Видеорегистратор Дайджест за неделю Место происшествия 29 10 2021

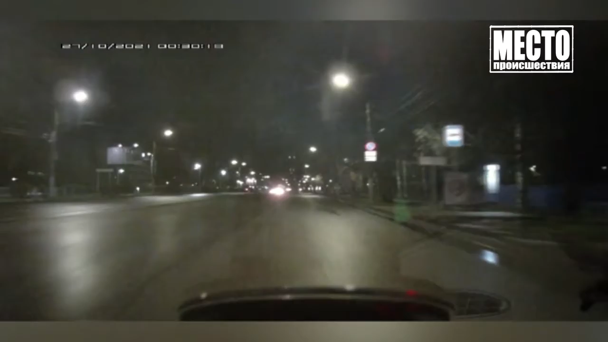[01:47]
На повторе видно, что колесо отпало, едва не задело попутный «БМВ» и вылетело на встречную полосу.